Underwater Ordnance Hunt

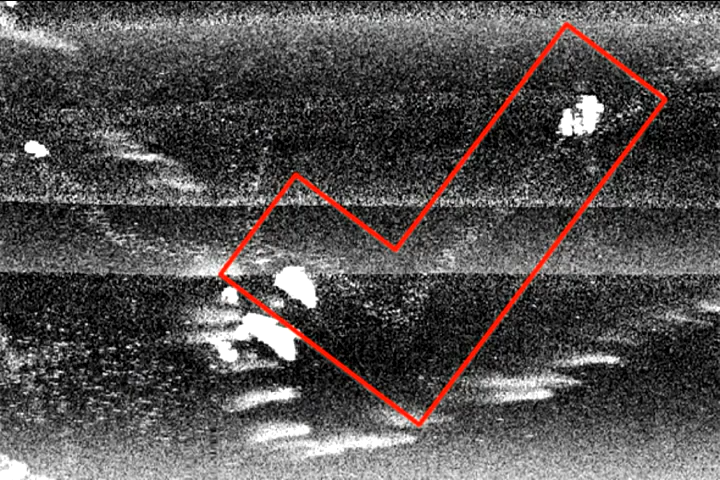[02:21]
So you can imagine that mud is not going to be reflective, but a piece of metal is going to be very reflective. What we found were these trails of dots, these trails of very reflective dots
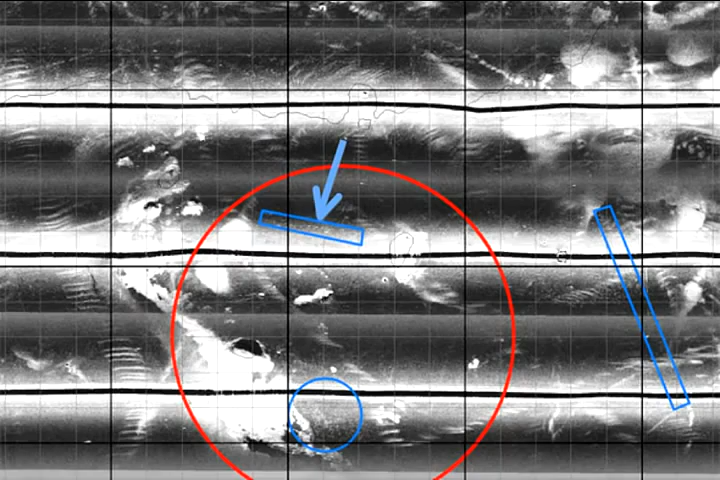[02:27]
that we started to suspect would have been the disposed munitions.
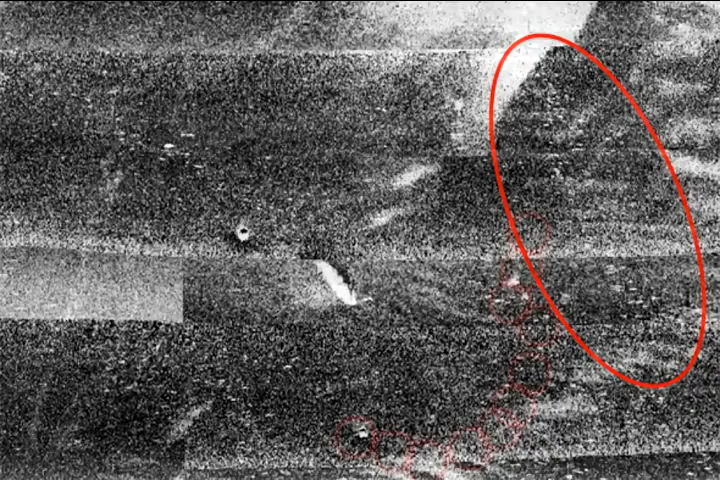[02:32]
A ship is most comfortable when it's heading into the seas, got a following sea behind it, right? And so you're going to head into the seas and be pushing the munitions off the side.
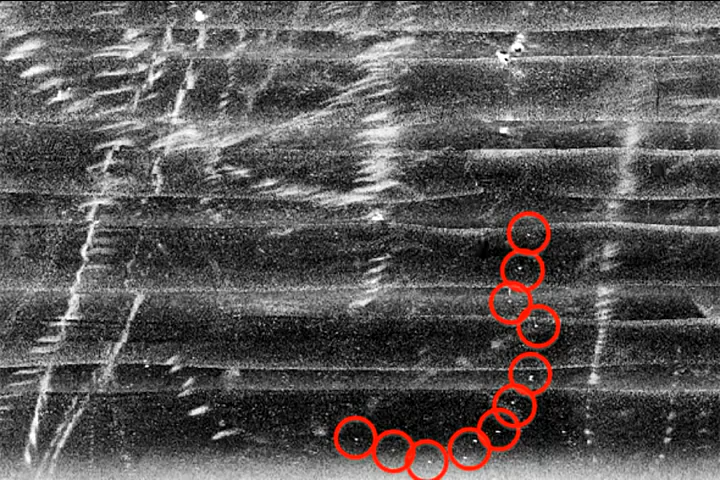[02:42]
So we did a very comprehensive survey with the sonar, 100 percent, more than 100 percent coverage, back and forth.